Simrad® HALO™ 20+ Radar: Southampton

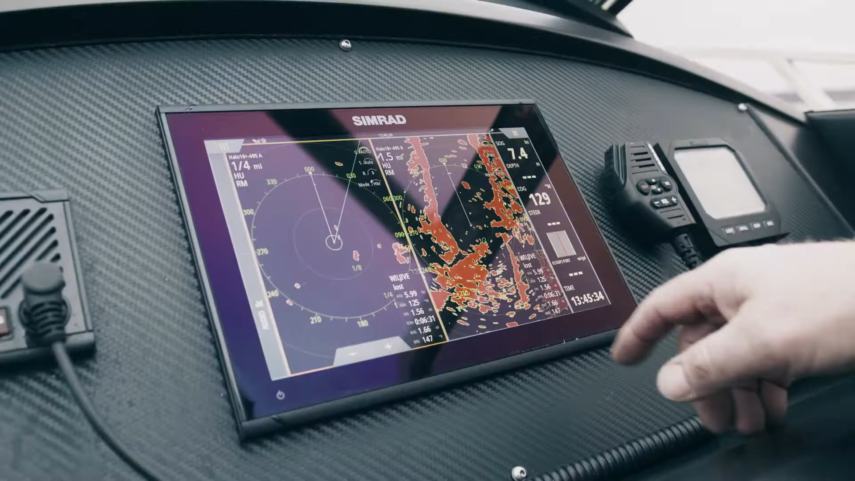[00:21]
and one of the halo 20 radars there are four modes there is the harbor mode
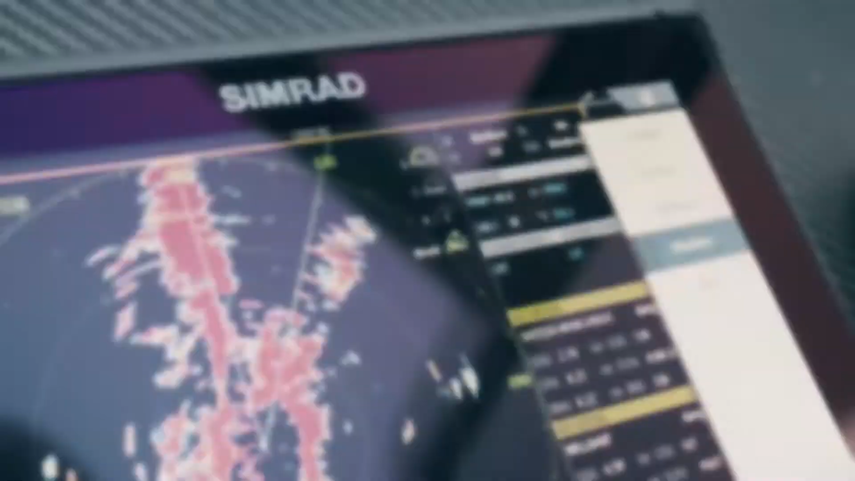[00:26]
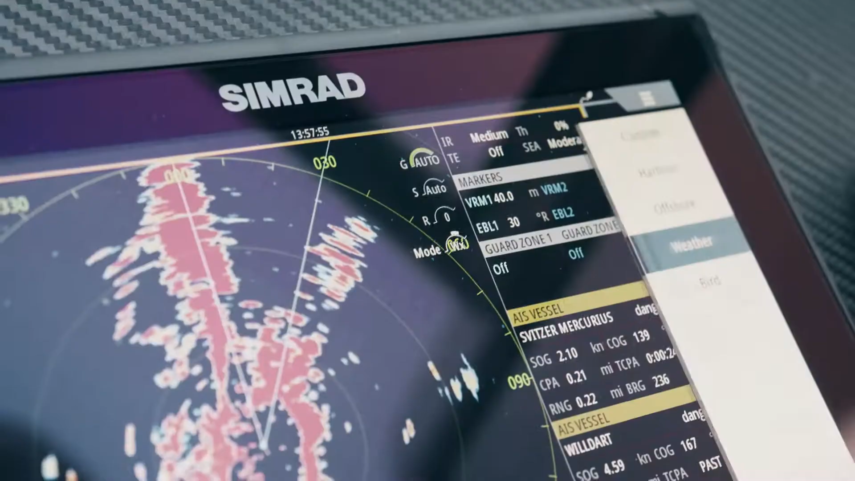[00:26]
there's the offshore mode weather mode and bird mode one of the features of the halo 20 plus radar that we've got on board
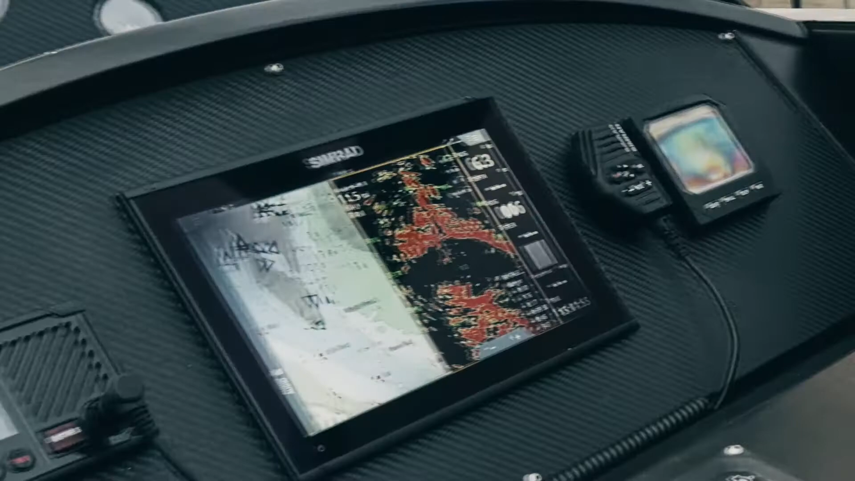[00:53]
other features of halo 20 plus is it has a facility called velocity track what velocity track allows you to do
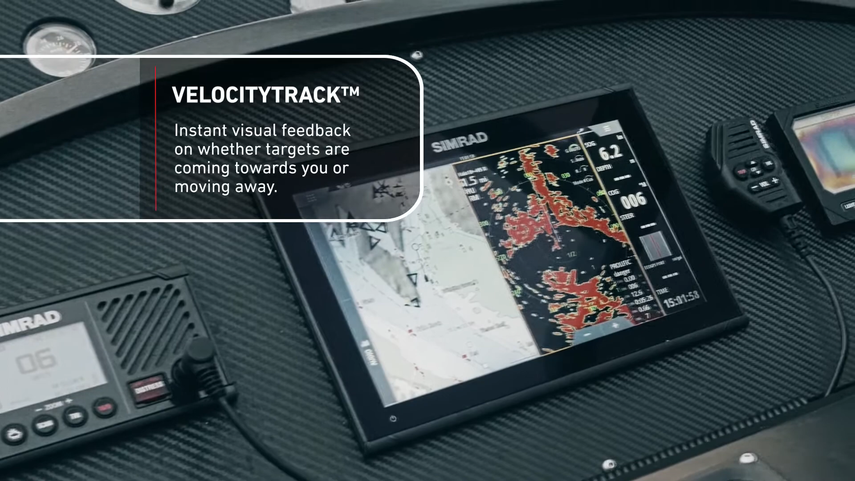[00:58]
is it colors the targets that are moving now that's a fantastic very very quick
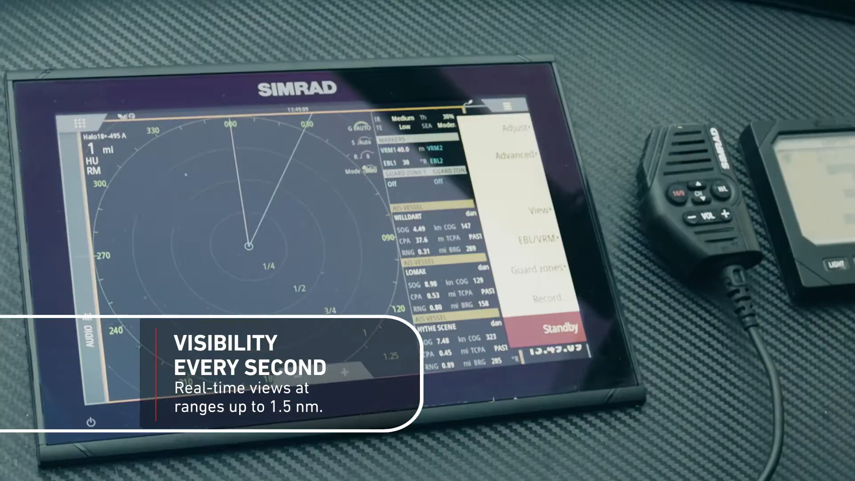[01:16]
per second and that's really good because it means that when
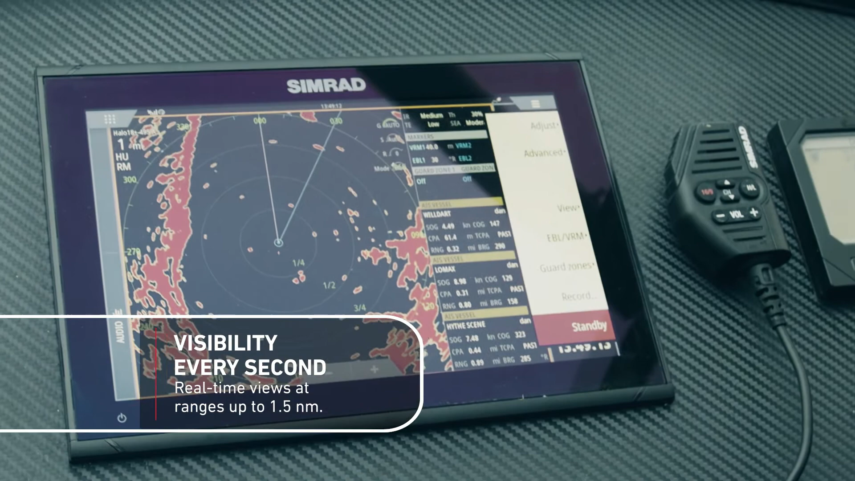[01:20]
you're in close proximity to other vessels it's almost real-time movement plus